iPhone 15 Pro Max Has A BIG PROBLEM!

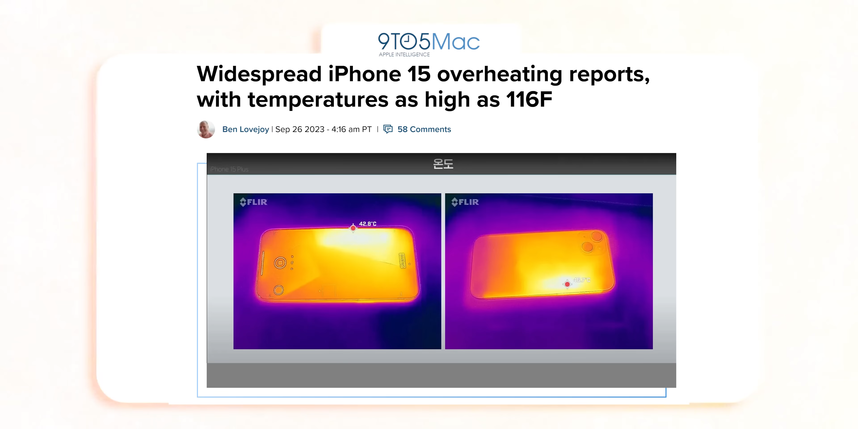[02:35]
Infrared camera readings reveal temperatures reaching up to 116 degrees Fahrenheit.